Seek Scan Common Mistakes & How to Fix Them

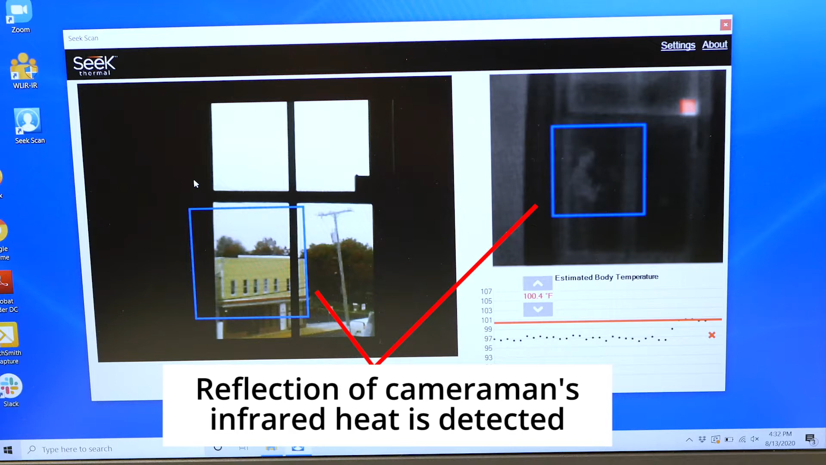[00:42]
Specifically, the infrared radiation given off by people behind the camera is reflected off of the window glass. In addition, the outside heat coming through the window confuses the camera.
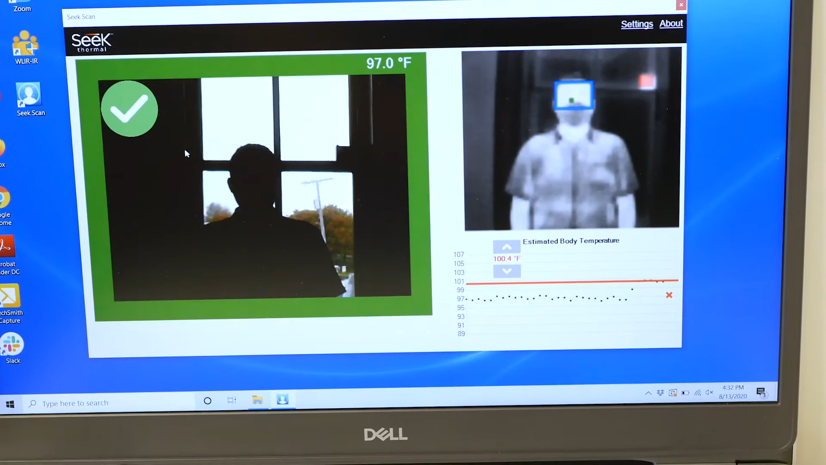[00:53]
On screen: spot 97.0°F
You can see in the software view that the camera is struggling to locate and scan the subject's face.
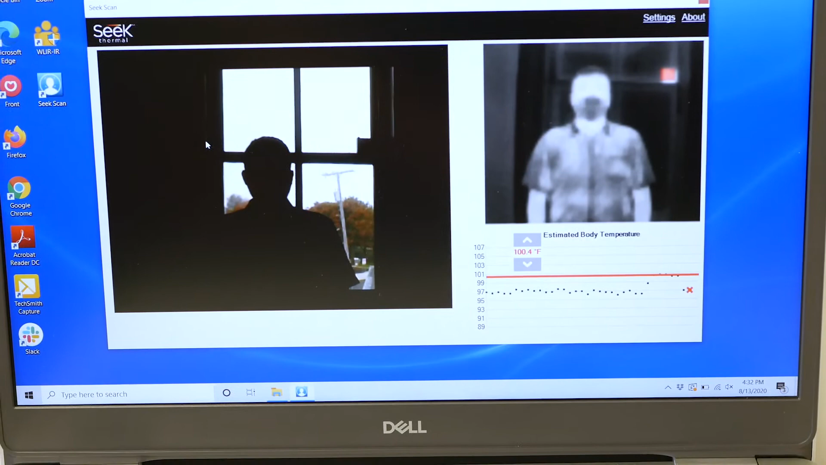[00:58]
Bottom line, don't set up SeekScan in front of windows.